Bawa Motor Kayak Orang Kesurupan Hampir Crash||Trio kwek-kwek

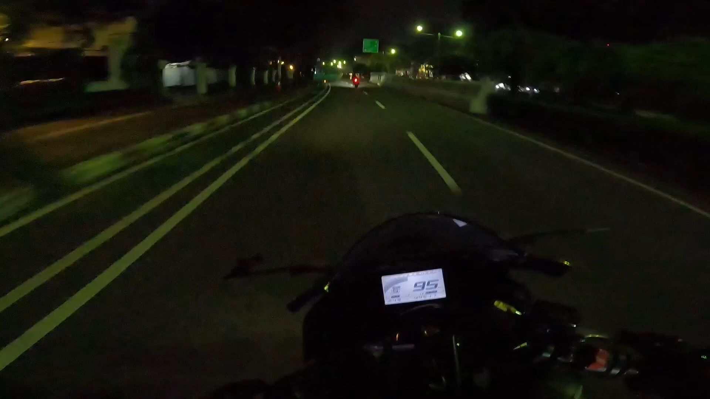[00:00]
Halo semuanya, balik lagi bersama saya Zuda MV Apa kabar kalian semua? Semoga baik-baik saja Nantinya roblah-lamin Oke guys, kita mau gaskan dulu ke Shell GP ya, apa? Green Park, wih, merah cuk
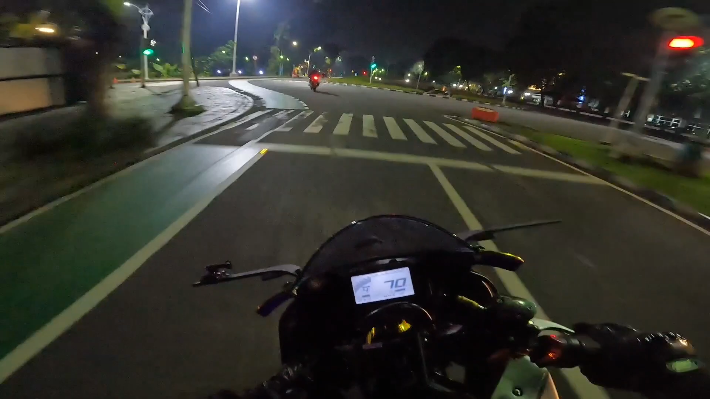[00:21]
Nah, kita tuh bertiga lagi nih guys Ada Bang Iyak, sama Sindang, Sindang di belakang Mohon maaf kalau saya jarang ngomongnya ya Ini lagi fokus dulu guys Saya di tengah-tengah guys Masalah saya nggak pakai intercom ya